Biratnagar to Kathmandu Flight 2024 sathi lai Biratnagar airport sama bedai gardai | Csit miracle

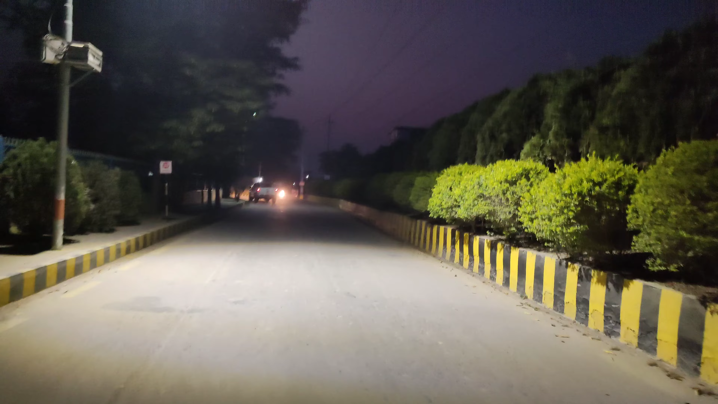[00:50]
रातिको नजरिया व्यस्त छ विराटनगर एयरपोर्ट छेउबाट। हो यहाँहरू मन्दिर साथीले के भनिराखेको छ,